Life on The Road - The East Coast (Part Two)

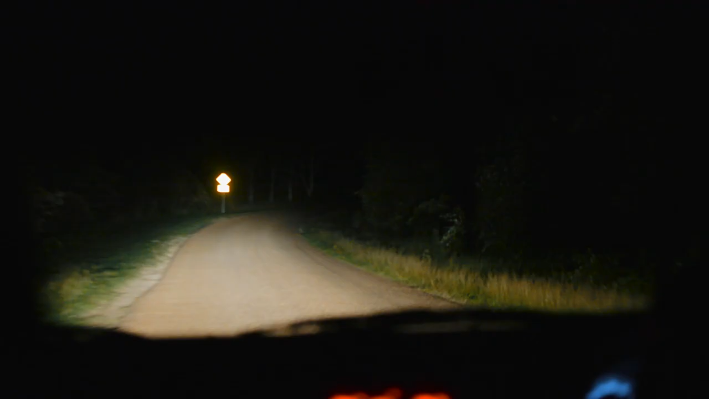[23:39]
And after cruising around the town, we then headed up Mount Stewart's where we spotted some more classic Aussie wildlife.
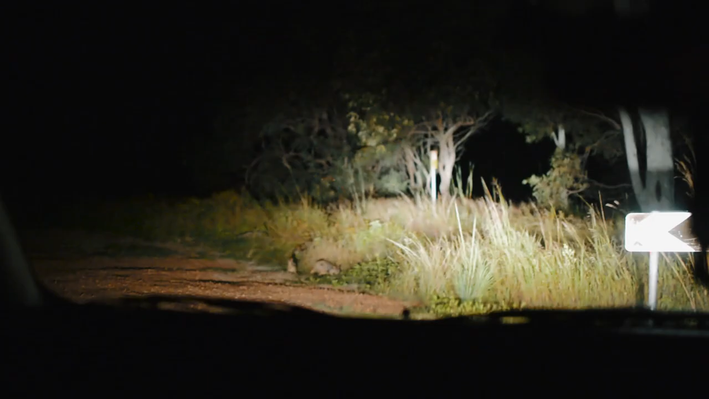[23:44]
Oh, that's so cute. It's got a child. Little wallabies. You reckon that's mom, dad and baby? Can I go pad them? That's a negative.